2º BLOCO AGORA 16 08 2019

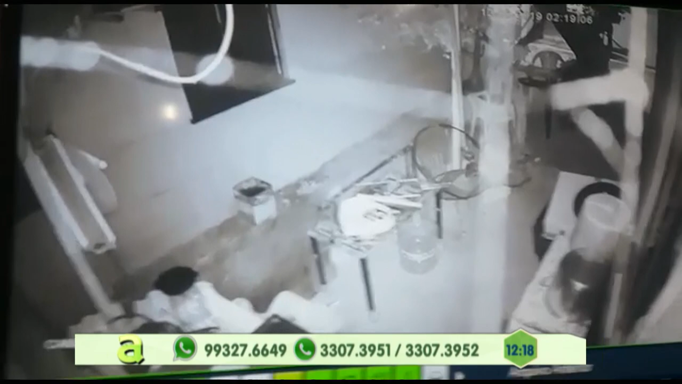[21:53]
Mostrando aí o momento Em que uma pessoa Tenta invadir a casa Essa imagem Que você está acompanhando Já é Olha lá Lá no cantinho Tu parece que não está vendo nada Olha lá no cantinho Olha aí, ó Invadiu Invadiu Olha aí Invadiu a casa de óculos Na cabeça Não sei se é menor de idade Espero que não seja Mas você está vendo aí, ó Ele entrou pela área de serviço ali Pela área externa E estava tentando entrar na casa
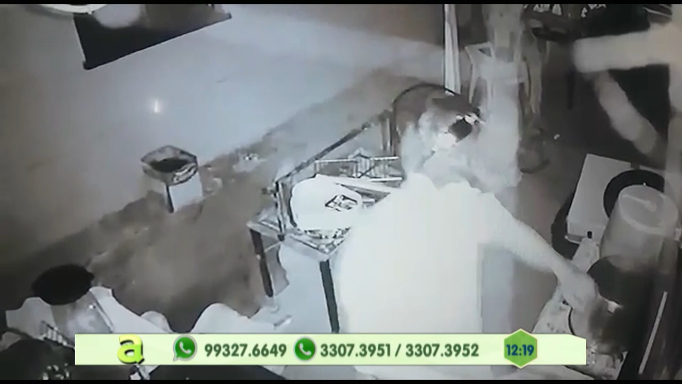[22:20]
Olha isso Invadindo a casa dos outros Meu forte Tem câmera de vigilância Tu vai ser reconhecido,
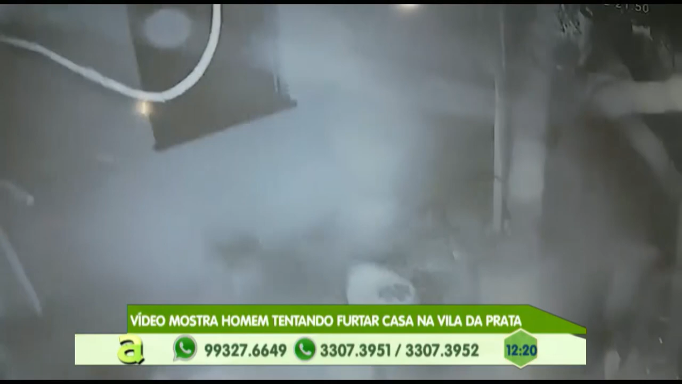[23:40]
ali em cima Ah ele ainda virou a câmera Já era tarde Diretor Ele ainda foi lá e desviou a câmera Já era tarde Já tinha mostrado Tu já tinha sido filmado meu forte Tá? Tu já tinha sido filmado Não adiantava não É a casa Tu já tinha sido filmado Está aí o indivíduo que está entrando nas casas Lá na Vila da Prata Na rua Paraguaçu Tu conhece a rua Gustavo? O Gustavo que é do Vila da Prata Diz que conhece a rua viu? Tem muito assalto lá não?